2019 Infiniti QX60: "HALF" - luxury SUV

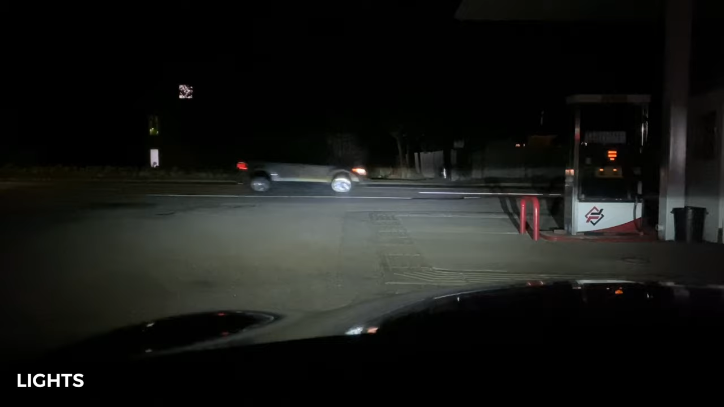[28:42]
A lot of Infiniti owners complain about bad quality of lighting. I would say I don't have any issue with this. This is a low beam fog lights, high beam. Low beam and fog lights, just low beam.